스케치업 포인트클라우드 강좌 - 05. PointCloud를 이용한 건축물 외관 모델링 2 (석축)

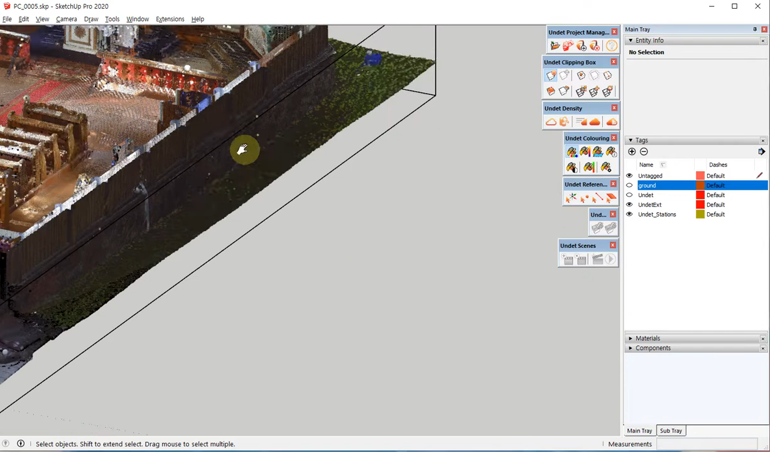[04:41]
자, 작업할 때는 이 덴시티가 너무 높으면 불편하니까요. 하이 퍼포먼스로 다시 바꾸고요.
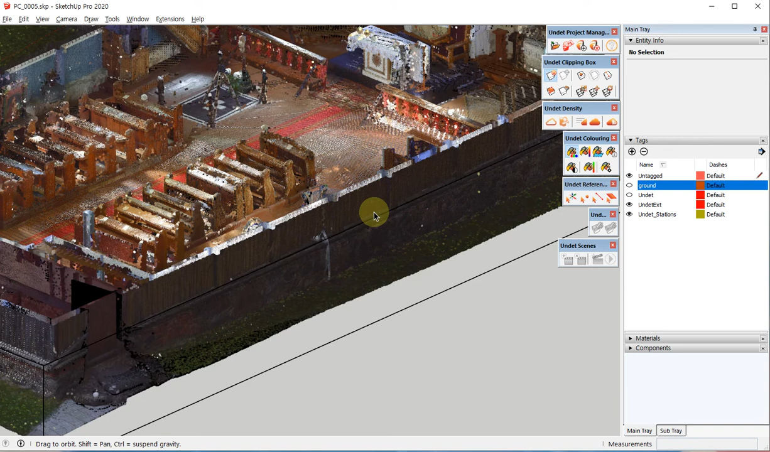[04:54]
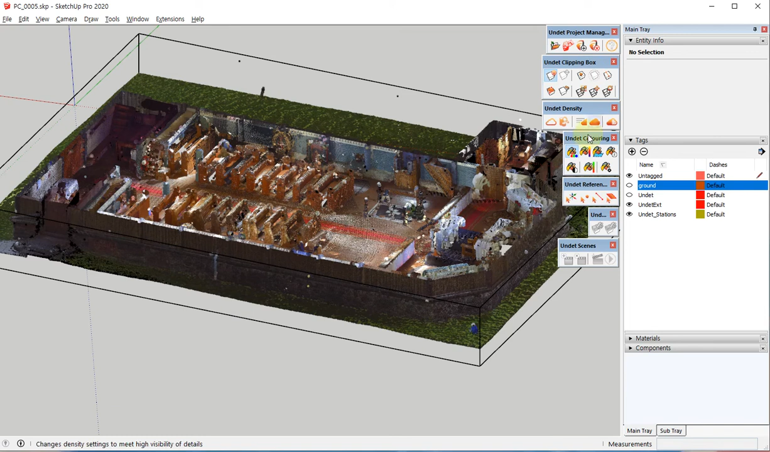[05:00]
자, 그 다음에 피처 익스트랙션 클릭하시고 면을 추출을 해 보도록 하겠습니다.
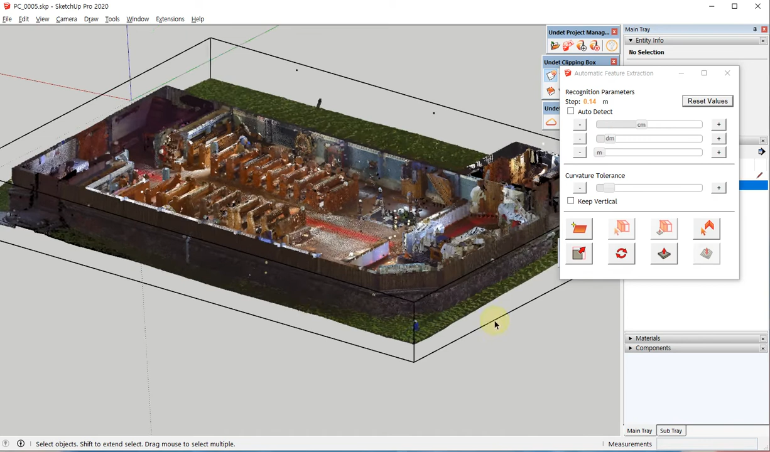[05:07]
자, 이쪽 부분부터 해볼까요? 오토 디텍션 클릭해 주시고 파인드 플레인 누르시고요.
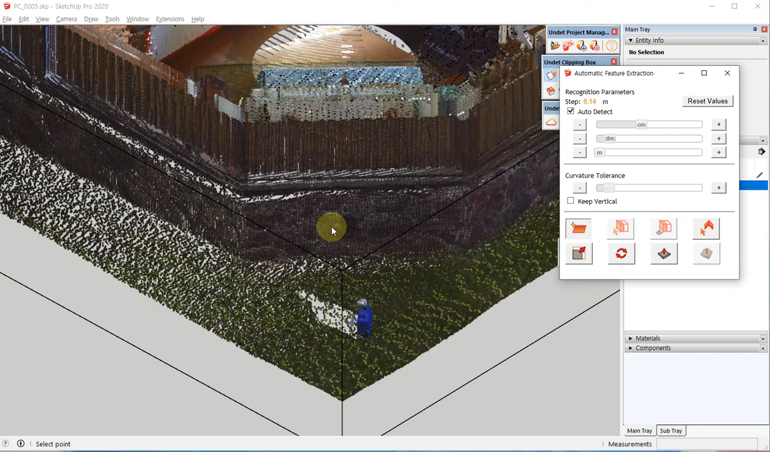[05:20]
여기 보면 벽면 쪽에 돌이 이렇게 튀어나와 있죠. 올룩불룩하게 최대한 튀어나와 있지 않은 평평한 부분을 클릭을 해 주세요.
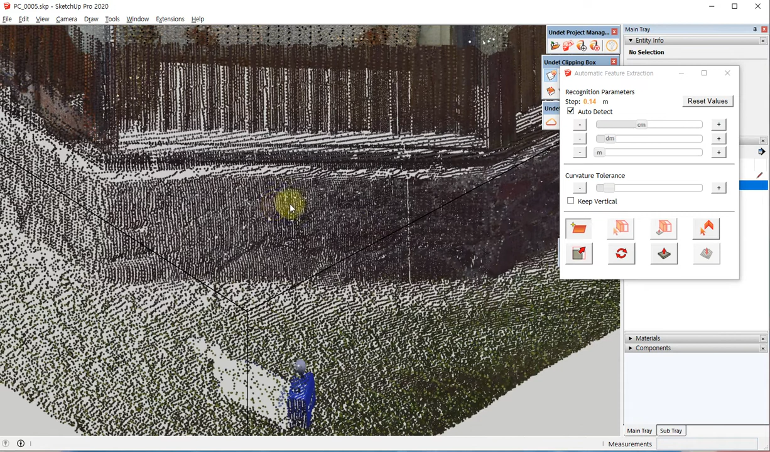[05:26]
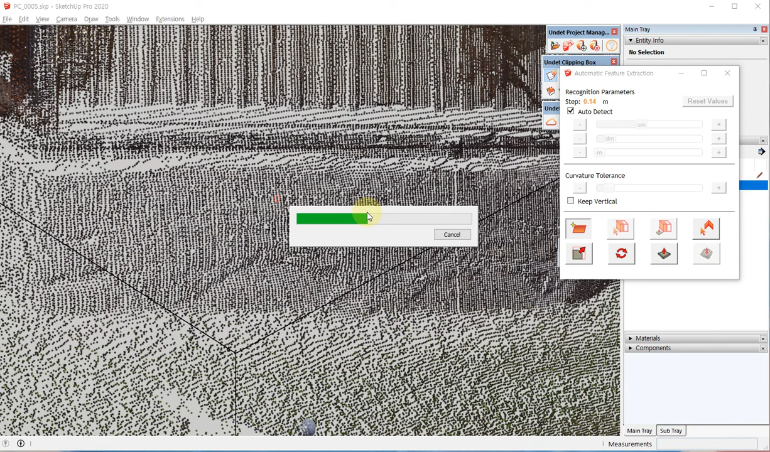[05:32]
자, 지금 해당 부분의 면을 인식을 하고 있는데요.
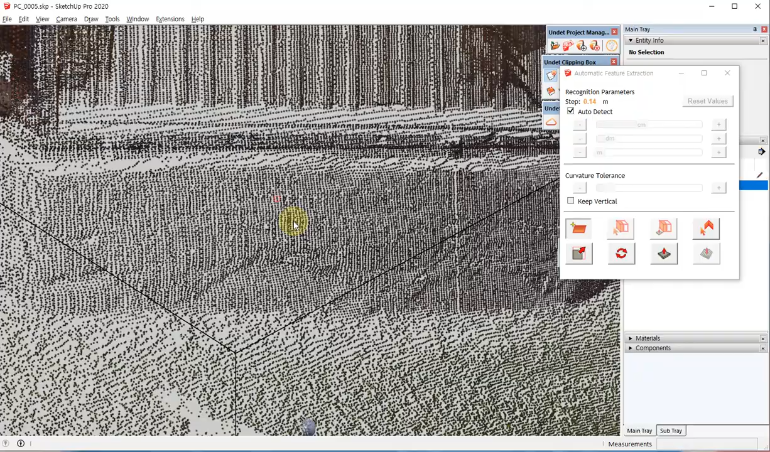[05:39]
네, 이렇게 지금 면 인식이 완료가 됐죠.
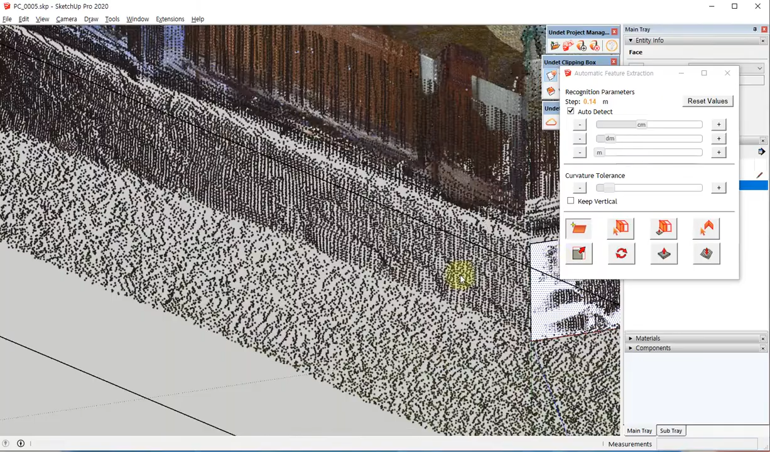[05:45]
자, 그 다음에 나머지 측면들도 똑같이 해 보도록 하겠습니다. 이쪽 벽도 보면 굉장히 울룩불룩한데요.
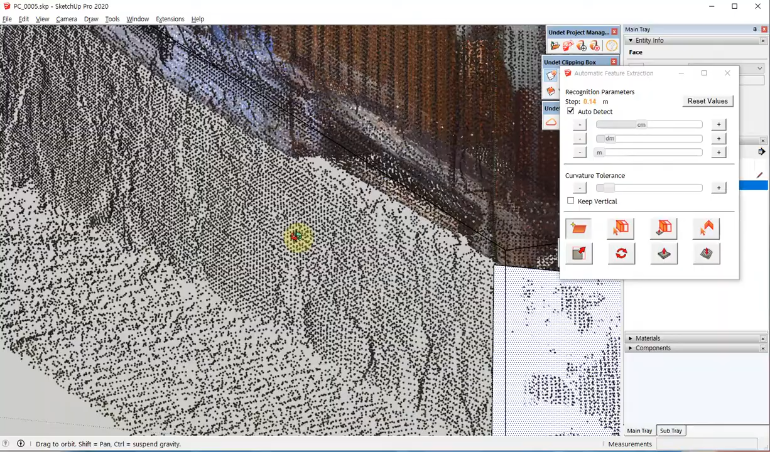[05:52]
최대한 평평한 곳을 찾아서 근사값으로 작업을 해야 되니까요. 평평한 곳을 찾아서 클릭을 해 주시면 되겠습니다.
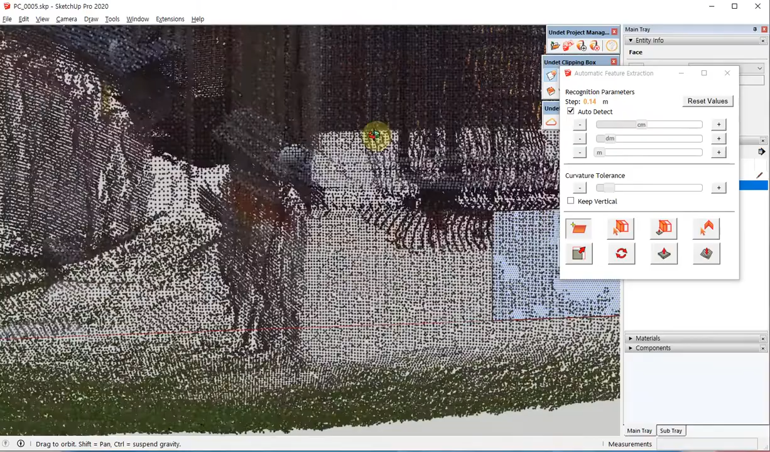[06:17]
이쪽 측면은 좀 노이즈가 많네요. 평면을 찾기 좀 어려운데 일단 계략적으로 찍어 보도록 하겠습니다.
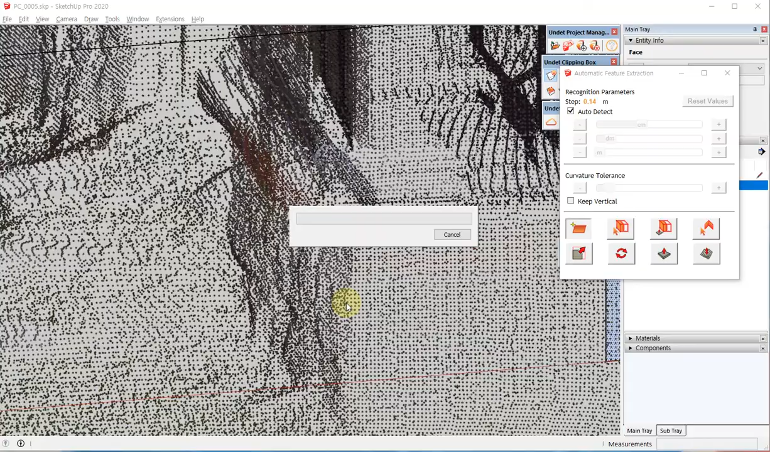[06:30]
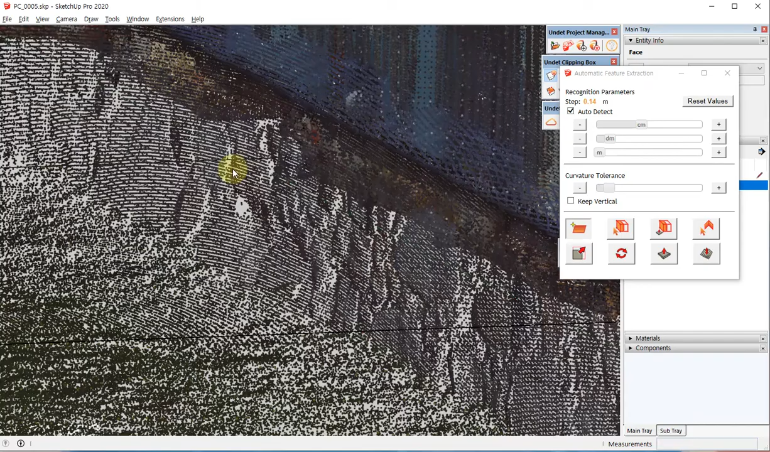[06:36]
자, 이쪽도 면을 추출하겠습니다. 지금 이렇게 클릭해서 메쉬를 추출하면 전체 포인트 클라우드의 분포를 보고 평균 값으로 만들어 주는 거예요.
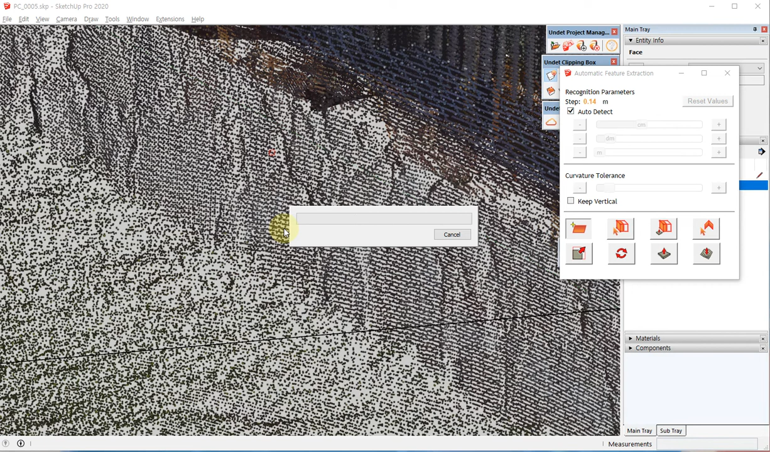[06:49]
그래서 아주 정확하진 않지만 근사치로 빨리빨리 작업을 할 수 있습니다.
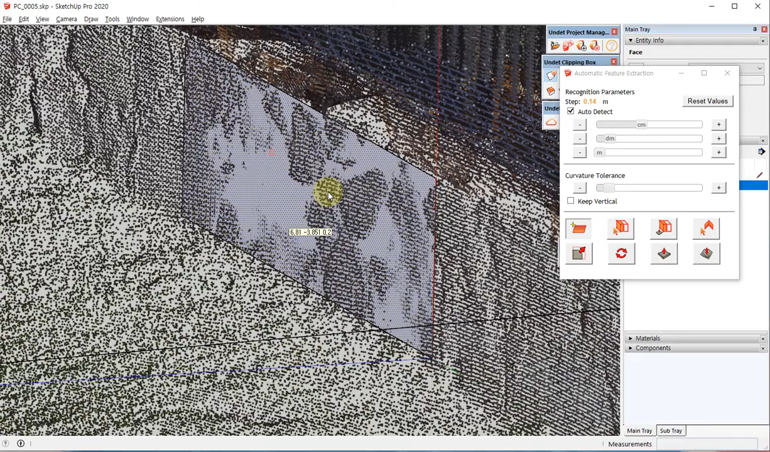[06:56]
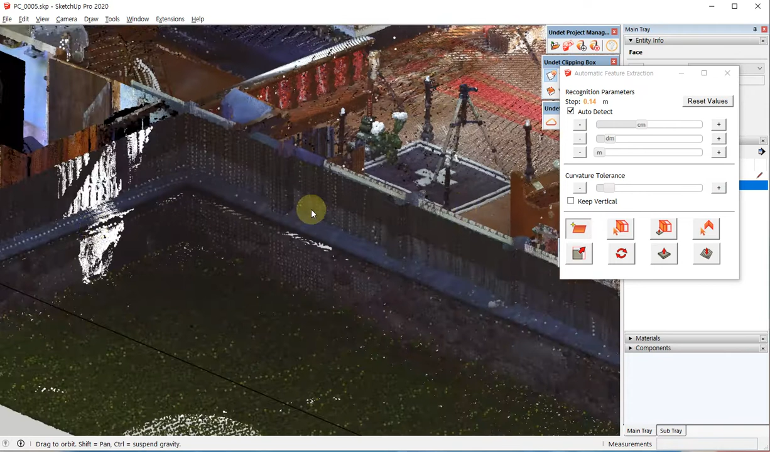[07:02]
자, 이제 꺾이는 부분마저 해 보죠.
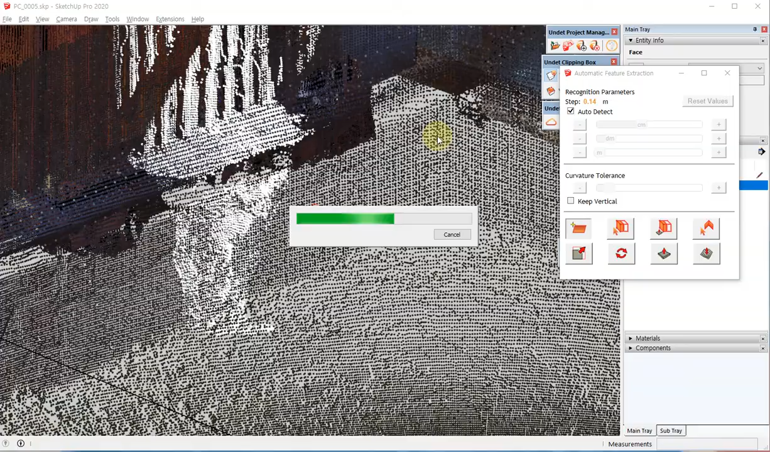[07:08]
이쪽은 좀 경사도가 있네요.
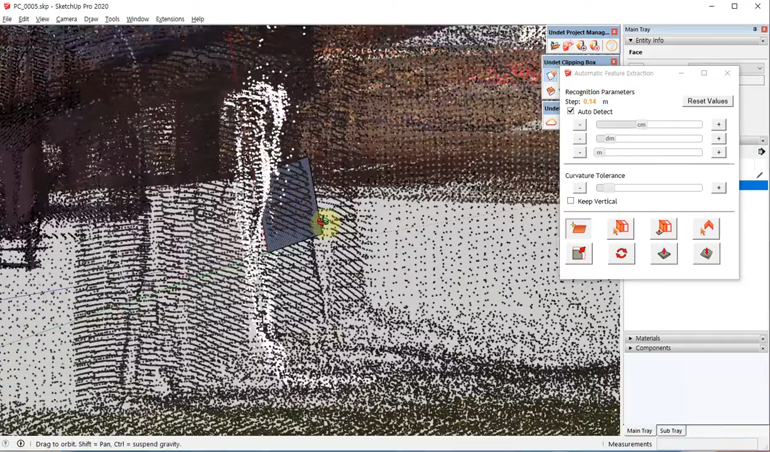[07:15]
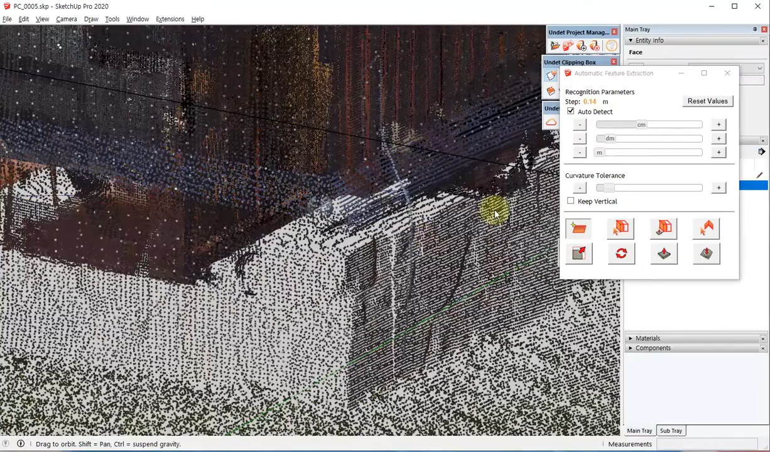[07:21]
이쪽은 좀 경사도가 있네요. 안 되겠지만 시간상 계략적으로 모델링하는 그런 방식대로 보여드리고 있습니다.